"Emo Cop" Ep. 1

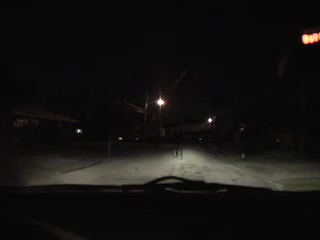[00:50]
he is in the middle of the road what's he doing what's he doing what's he doing what's it